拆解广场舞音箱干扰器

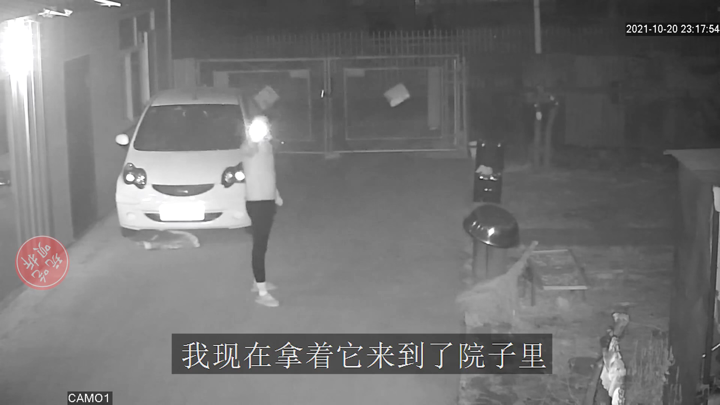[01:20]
发射的比较远我现在拿着它来到了院子里院子里的监控启动夜视模式可以拍到它的红外光这个监控白天是看不出来的这是一个太阳能营地灯